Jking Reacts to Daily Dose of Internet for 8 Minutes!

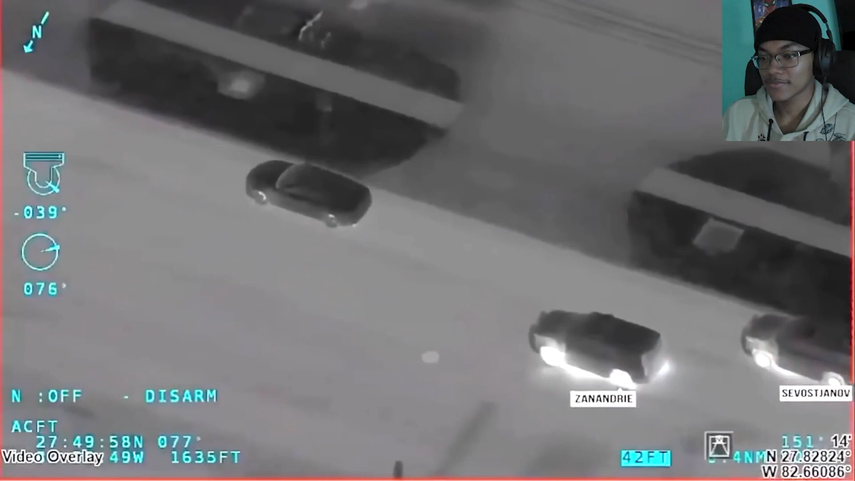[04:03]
The police were following this car and the helicopter camera provides street names, house numbers, and the officer's location in real time.